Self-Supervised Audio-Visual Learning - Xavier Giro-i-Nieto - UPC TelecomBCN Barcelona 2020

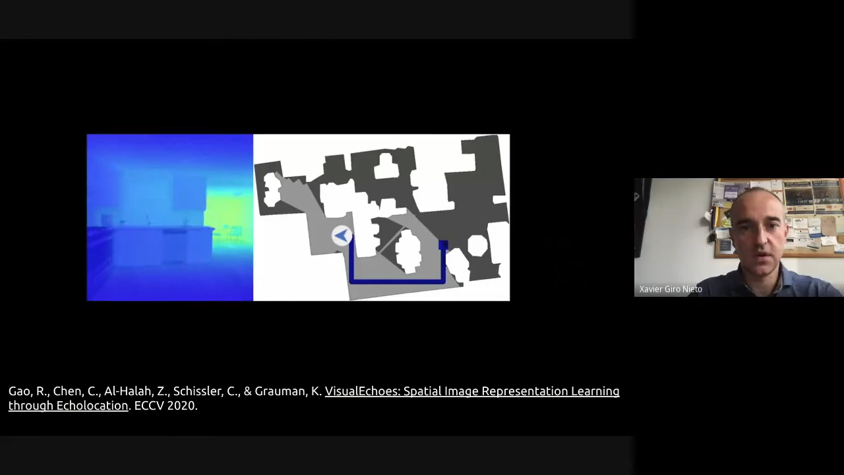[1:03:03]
And what you see on the left now, it's kind of the depth that's being estimated. It's combining, remember that it's combining the RGB pixels with the audio.